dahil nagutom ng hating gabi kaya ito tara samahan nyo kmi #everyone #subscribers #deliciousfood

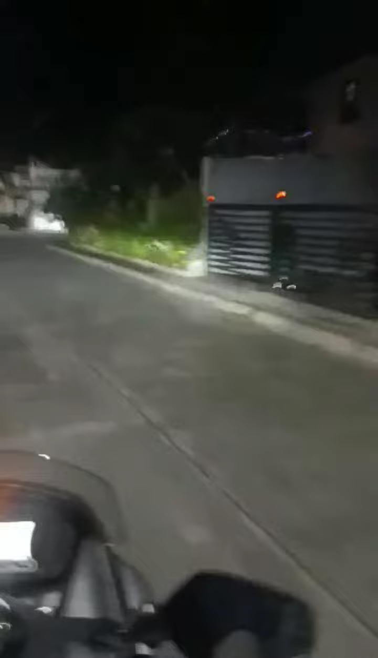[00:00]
Hello! Good evening, good evening guys! Andito kami lalabas sa aming bahay. At may pupunta nga kami, may pibilin kami, grabe. Ginotom ang lola nyo guys, grabe. Kaya ito, nangasakay ako sa motor. Pinili kami doon sa 7-11. Ayan, lalabas na kami sa gate. Ayan o. Unang gate pa lang yan guys.
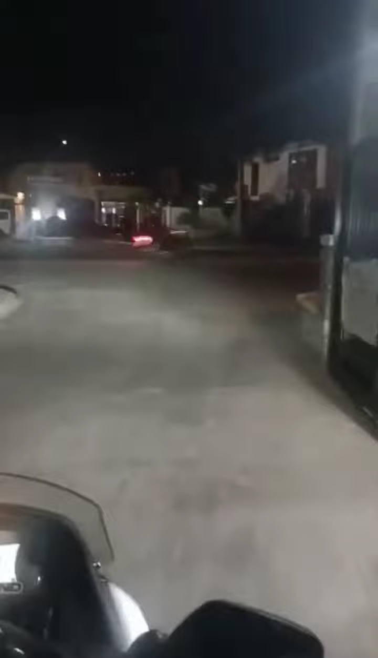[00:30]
Pagkalabas namin dito, itong kalsado na ito, diri-diritsunayan doon sa lulo, 7-11 na yun.
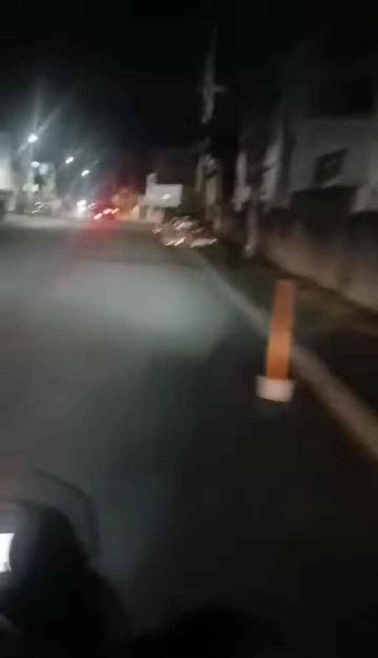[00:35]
Pwede naman din siyang lalakarin.